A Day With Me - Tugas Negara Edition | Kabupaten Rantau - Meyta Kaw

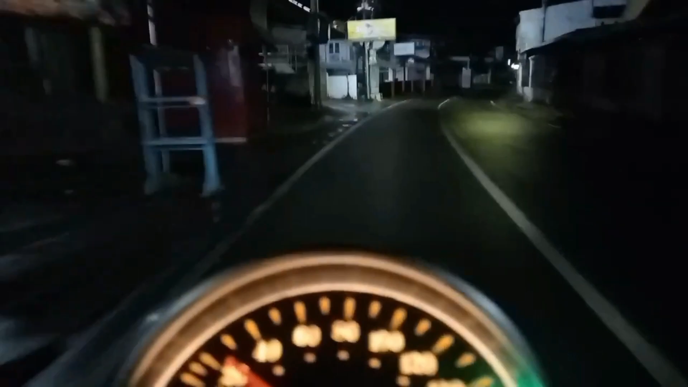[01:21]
lanjut kita menuju kantor dulu karena mulai starnya disana dan ini perjalanan ulun dari rumah ke kantor itu sekitar 20 menit karena kecepatan ulun cuma sekitar 20 sampai 30 km per jam